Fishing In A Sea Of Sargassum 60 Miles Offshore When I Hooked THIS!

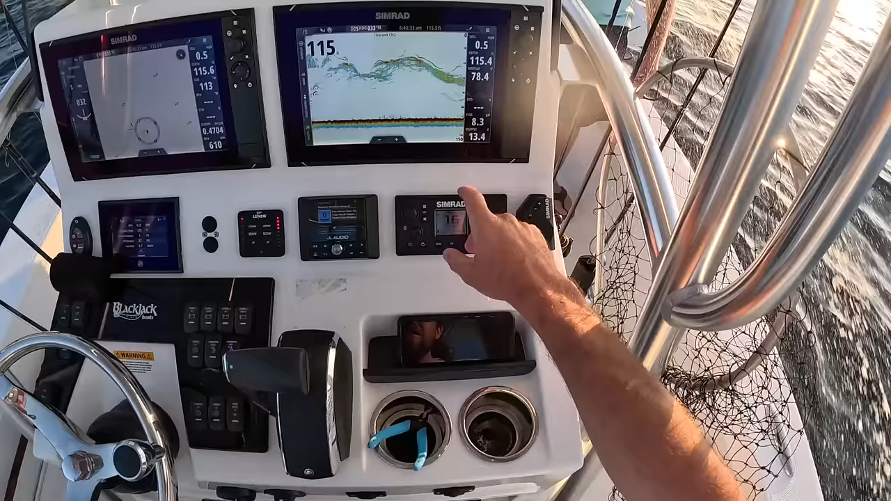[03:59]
All right, y'all, so here's the screen right here, 115 foot. If y'all can see all that, that is all fish, hopefully Almaco jacks.
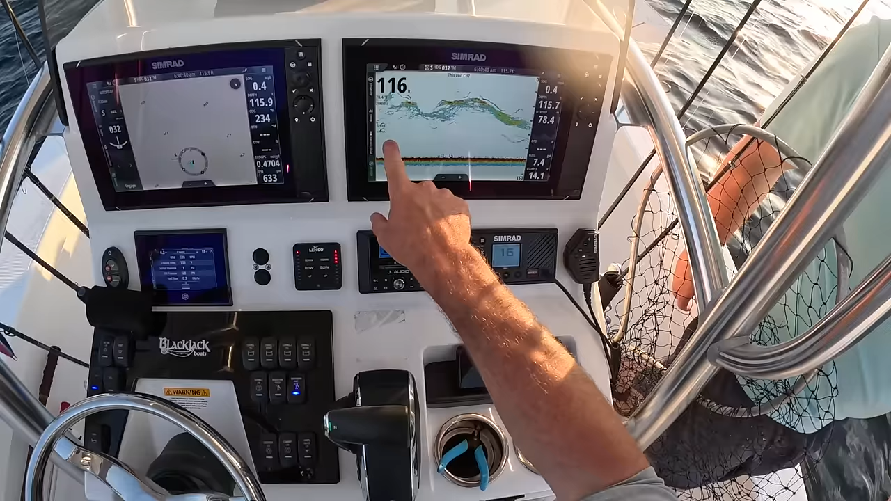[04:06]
We're trying to put some meat in the boat we can take home and eat.
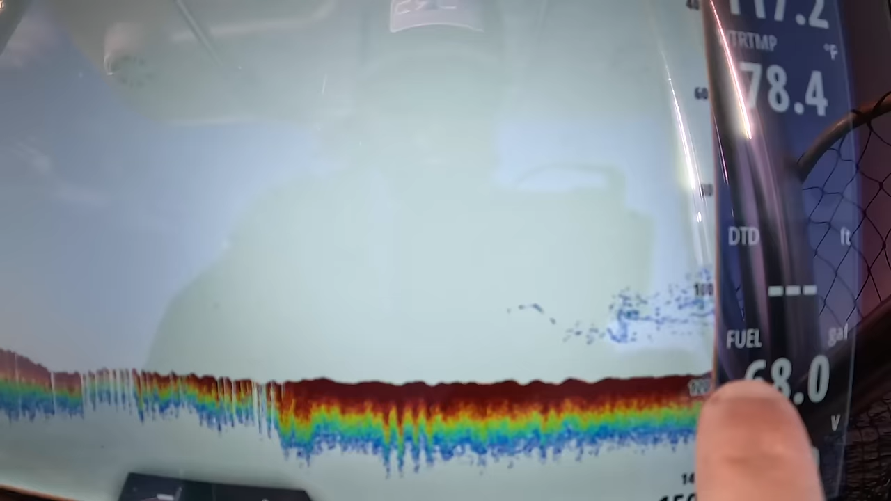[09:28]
On screen: water 78.4°F
So we've got a little bit of bait marking up down here.
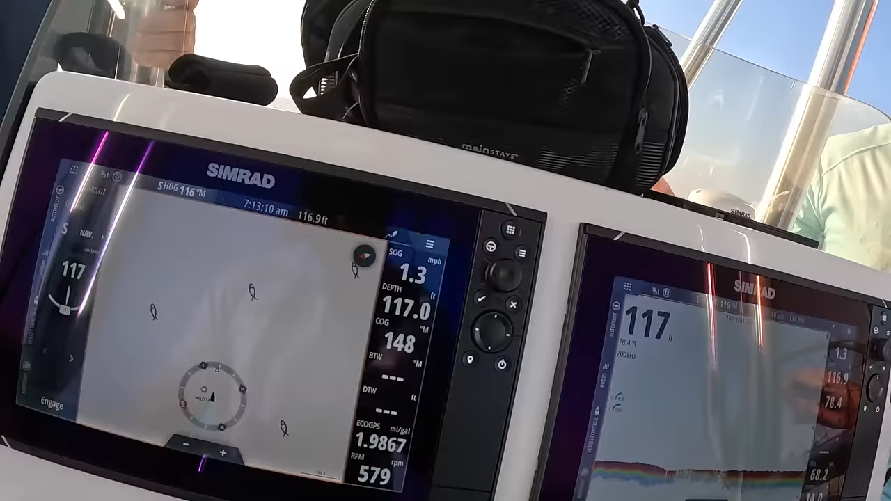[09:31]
On screen: depth 117.0 ft
We're gonna go ahead and hit spot lock on the trolling motor there, get our chicken rigs down there with some squid, and hopefully bring us up some fish. All right, guys, we just pulled up.